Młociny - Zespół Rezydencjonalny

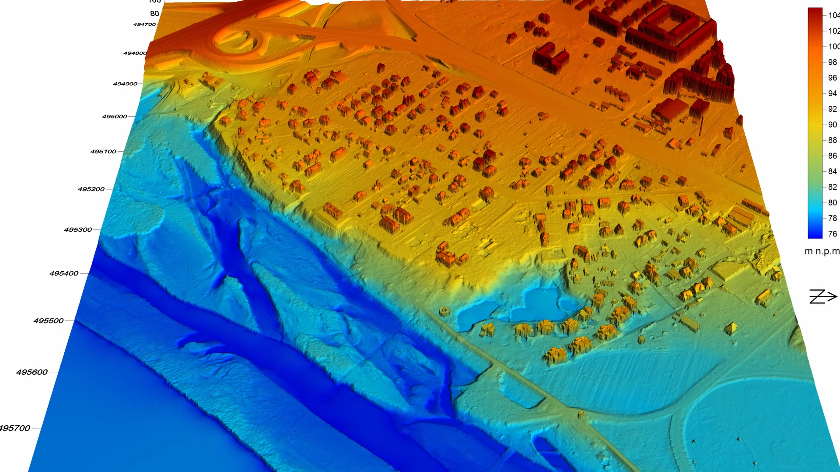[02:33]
Określono obszar, gdzie mogą znajdować się pozostałości kolejnych obiektów dziś już nieistniejących, austerii i pawilonu orientalnego.
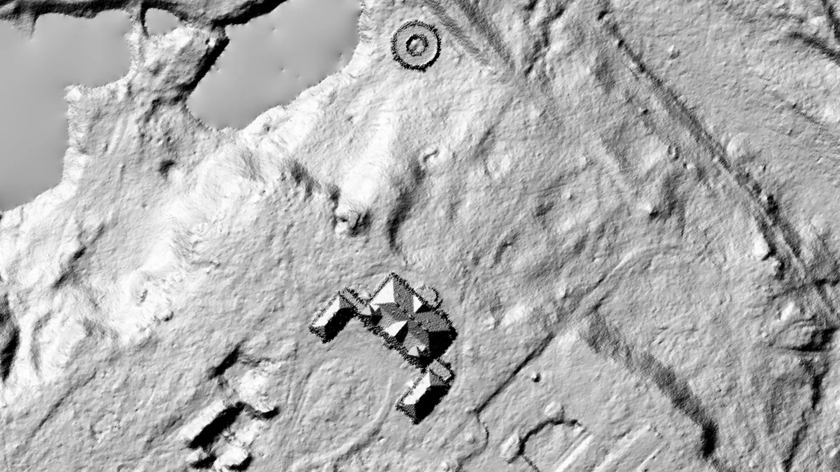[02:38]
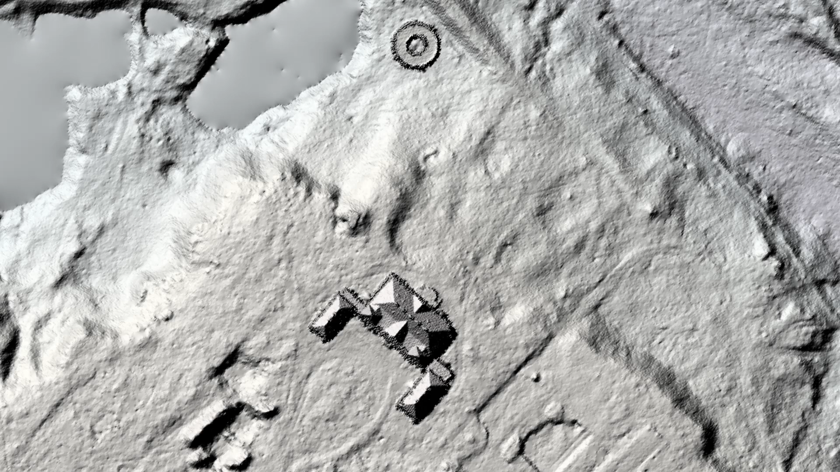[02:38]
Zidentyfikowano także pozostałości 2 wysp na terenie dawnego zwierzyńca, z których jedna była niegdyś zabudowana.
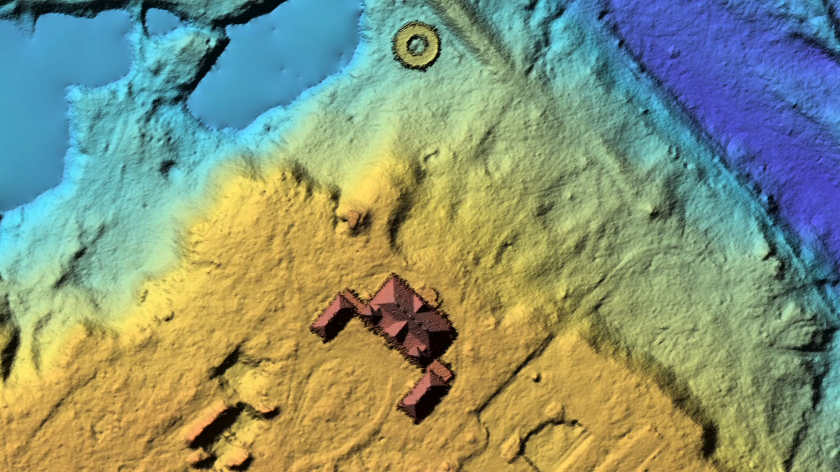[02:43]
Omawiane założenie, mimo kilku podejmowanych współcześnie prób remontu pałacu oraz projektów rewitalizacji parku, nie odzyskało dawnej świetności.